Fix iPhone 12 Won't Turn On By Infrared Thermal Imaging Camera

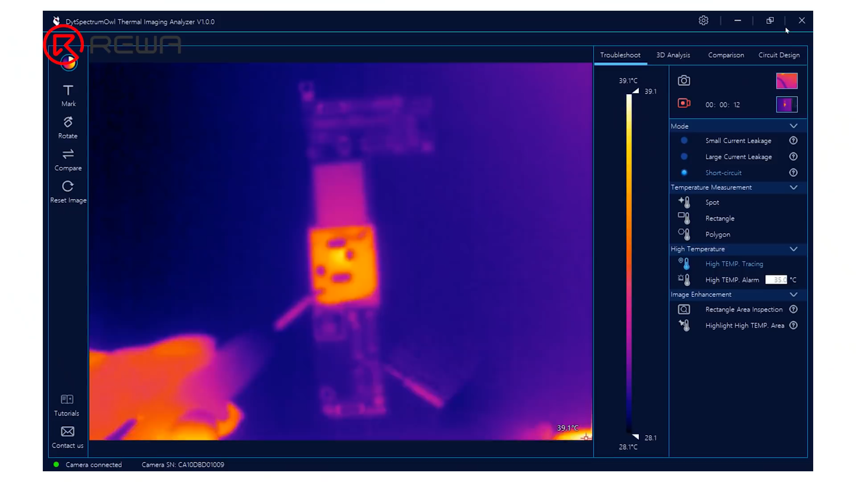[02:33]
On screen: scale top 39.1°C, scale bottom 28.1°C
Connect the black probe of the direct power supply to the ground and connect the red probe to PPBAT VCC line. The temperature on the top left corner has risen up.
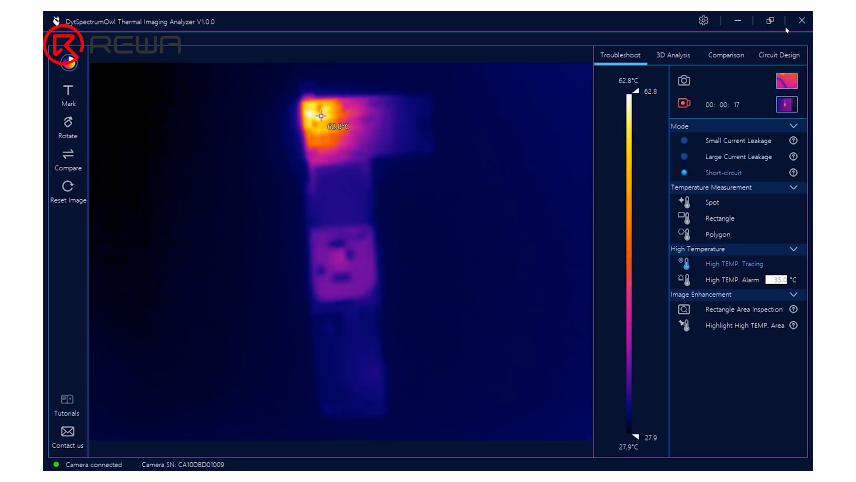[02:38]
On screen: scale top 62.8°C, scale bottom 27.9°C
The faulty part can be confirmed on the top left corner.
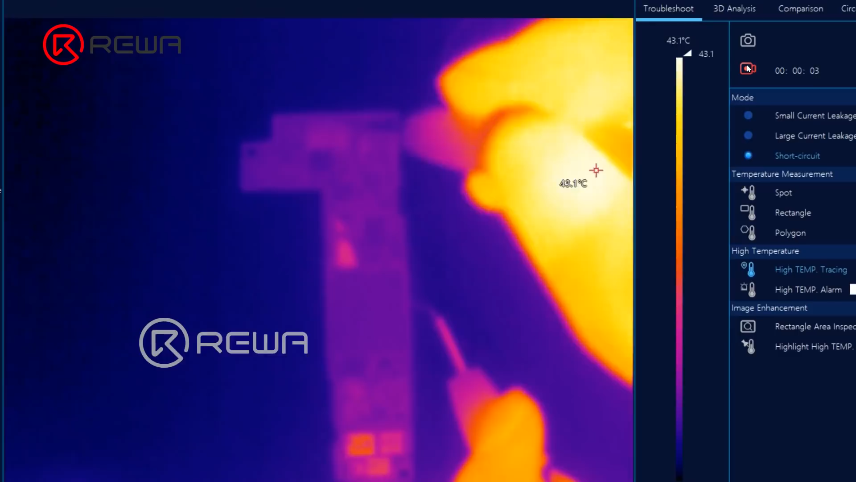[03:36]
On screen: scale top 43.1°C
Connect the black probe to the ground and connect the red probe to PPVDD mainline.
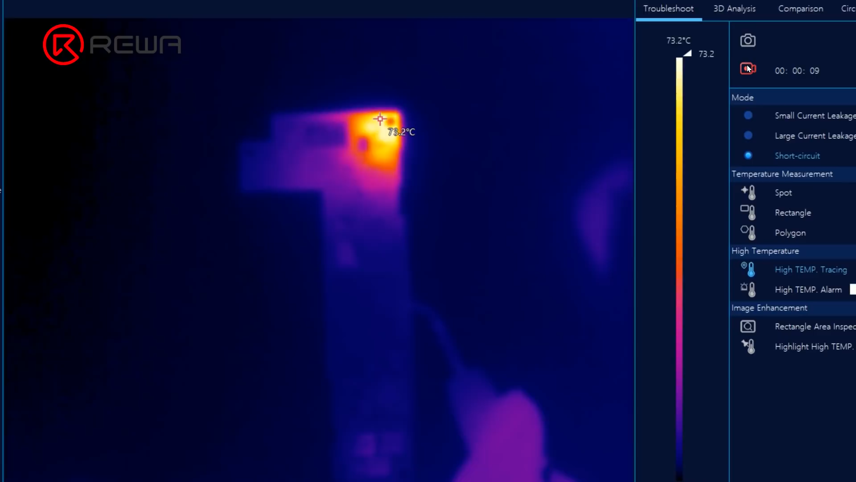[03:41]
On screen: spot 73.2°C, scale top 73.2°C
Through the thermal image, we can now confirm the faulty part. The capacitor is flawed with charring.